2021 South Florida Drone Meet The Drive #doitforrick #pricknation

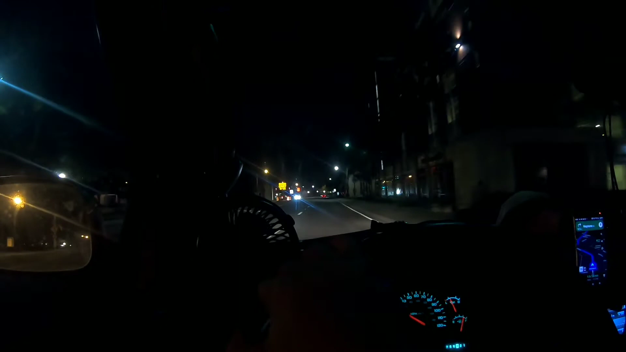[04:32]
So, I'm going to have to inspect my ball joint in the morning. Hopefully, that ball joint doesn't snap on the way and then my tire folds. That'll be really crappy. Luckily, I'm in a town. I could just walk down and get parts. Figure out how to get this thing off the road and then replace the part. But, that's the fun of trips, man.
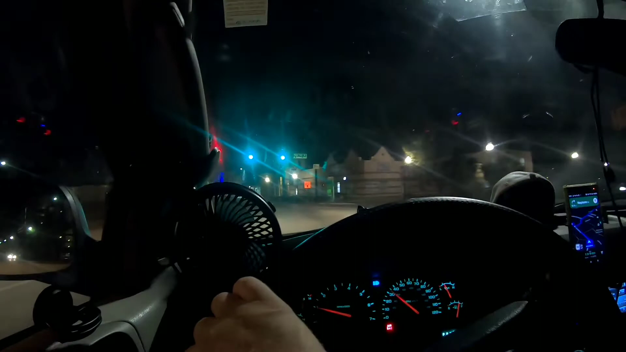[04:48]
Take the frickin' adventure. Dude, this really has me going through towns and cities. Do you guys see this?
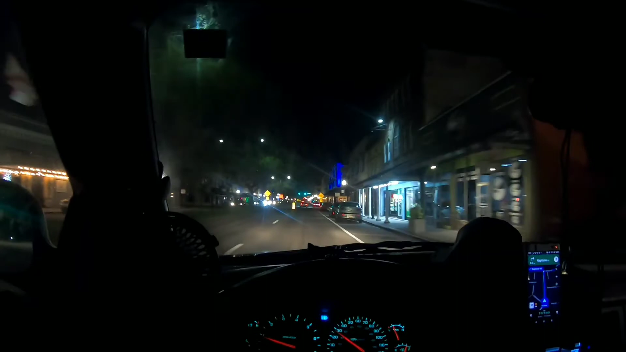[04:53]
This is craziness. Crazy. Dude, look how dark it is. Holy mackerel. Haha. I'm on a very dark road right now.
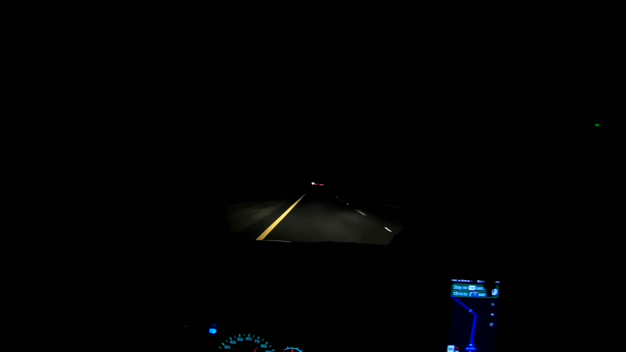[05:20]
Man. Can't seem to get away from this rain. Oh, it's starting to slow down. Maybe I finally beat it. Nah, I'm still hearing some drops on the window. I'm cruising now, man. Shit. Got me back on the road. I got 30 minutes to go. I got 30 miles. Gonna go a mile a minute here, if possible. We're gonna do our darndest. We're gonna do our darndest, baby!